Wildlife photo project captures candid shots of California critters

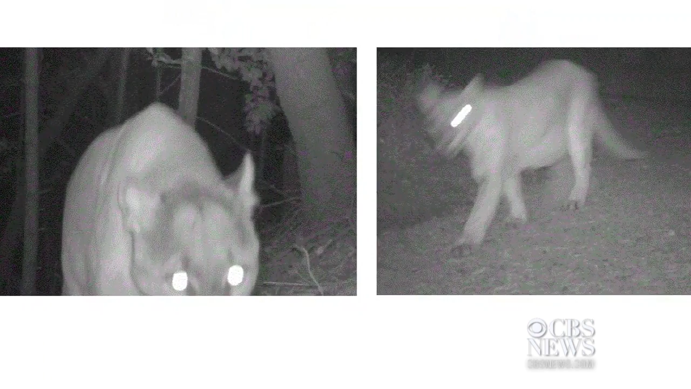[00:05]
or mountain lions at night, these are snapshots from the Marin Wildlife Picture Index Project,
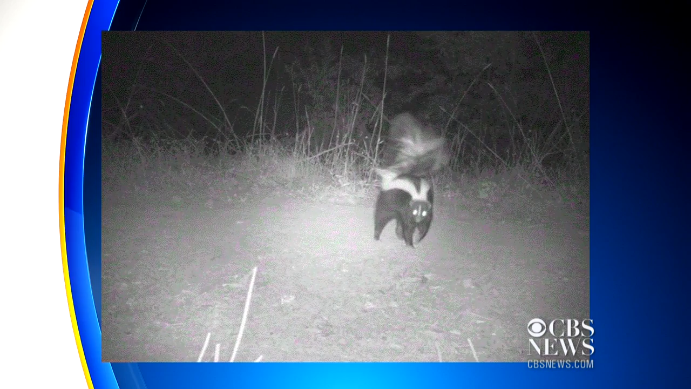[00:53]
The contents of more than half a million catalog photographs have shown Marin's ecosystem is alive and well.